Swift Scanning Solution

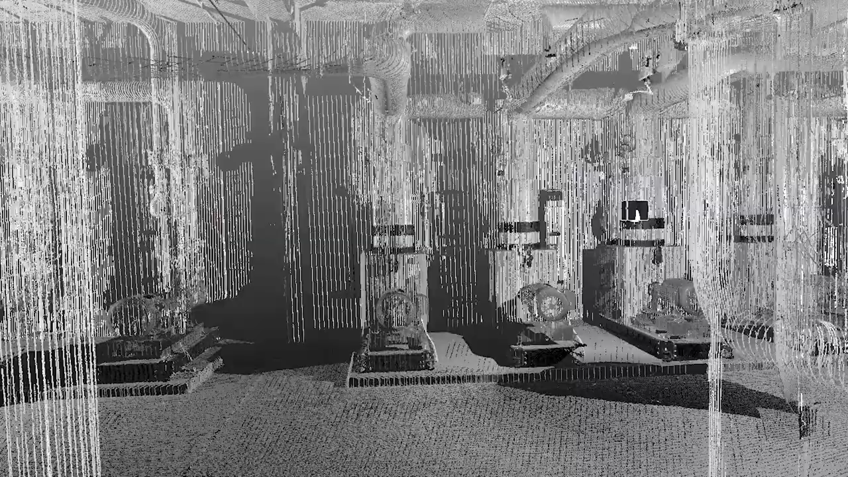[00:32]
and this new release especially eliminates wasted time when gathering digital information and increases the quality of data you've gathered. For example, let's say you need to scan an interior of a huge factory, an office building, or a hospital.